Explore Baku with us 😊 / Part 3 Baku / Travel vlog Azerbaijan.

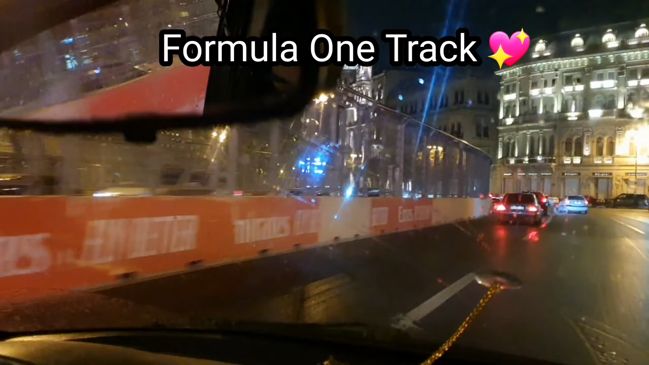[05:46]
इट्स क्वाइट एविडेंट कि किस तरह उन्होंने इसको इस जगह को बनाया हुआ है।